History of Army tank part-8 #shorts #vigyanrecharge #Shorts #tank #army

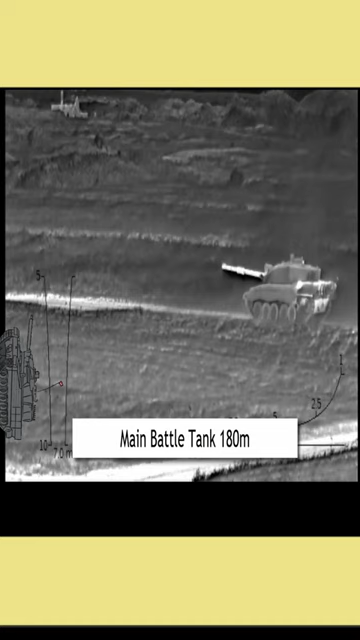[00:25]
विजन एकुपमेंट इसे हर तरह के मौसम और परिस्तितियों में बे जोड बे मिसाल